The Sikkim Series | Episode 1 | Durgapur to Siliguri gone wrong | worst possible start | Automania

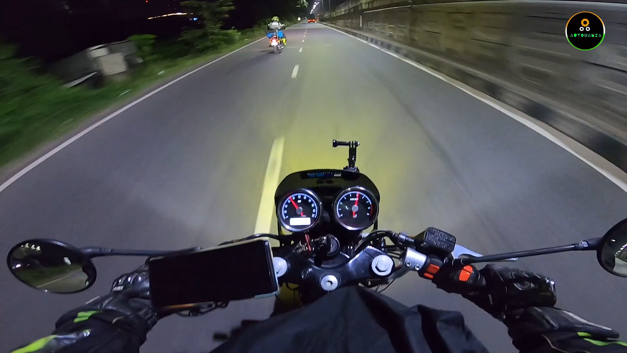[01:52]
Yes, all ready to go and excited as hell, man. 3:30 a.m. and we are out.
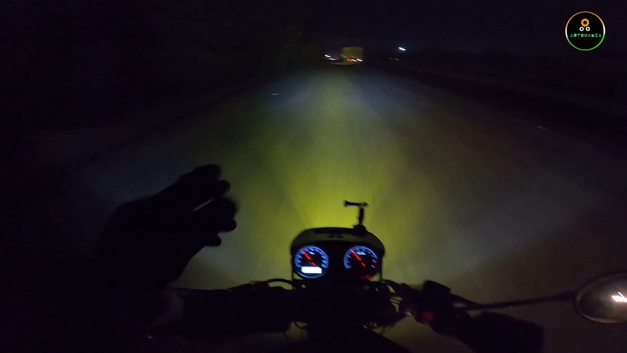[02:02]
Guys, like, comment, share, and subscribe to Automania for automotive content like this. Let's keep rolling. Ab bas ye dekho, matlab it's, I can see every corner of the road.
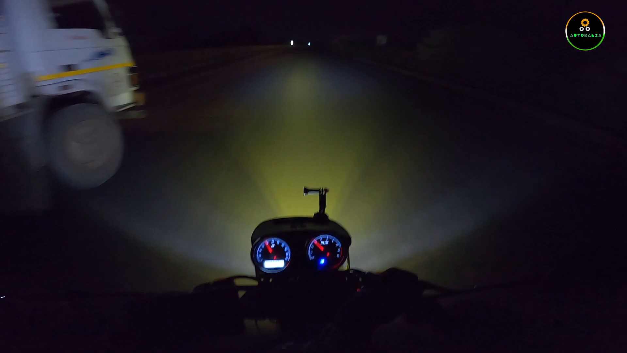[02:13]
Every corner of the road is visible, guys. Matlab aise ek kona bhi nahi hai jo main miss kar raha hu. This is so bright and guys so safe in the highways for long trips. Okay, so big thumbs up to, you know, the night eye LED headlights and the fog lamps, which is of 8JG 6 LED Cree headlamp, 60 watt each. Absolutely brilliant throw of light, guys.
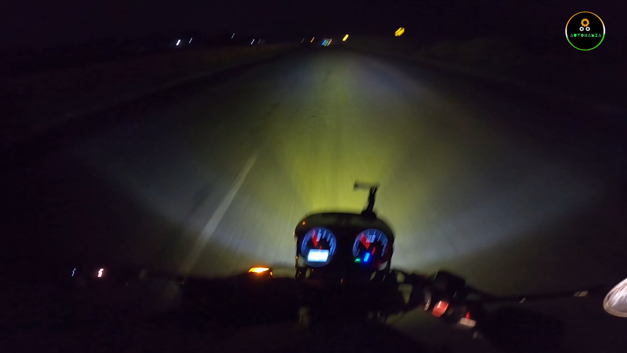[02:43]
It is giving me a lot of confidence actually to ride at night time in highways. Guys, just look at this road. Oh my god. Okay. 6 lights on a truck. सामने देखो लाइट, आप खुद देखो, दे आर जस्ट ब्लाइंडिंग मी आउट. आई कैन सी एनीथिंग. 6 लाइट एक ट्रक में लगा हुआ है, सो आई गेस आई एम अलाउड टू यूज. ओके. ओह शिट.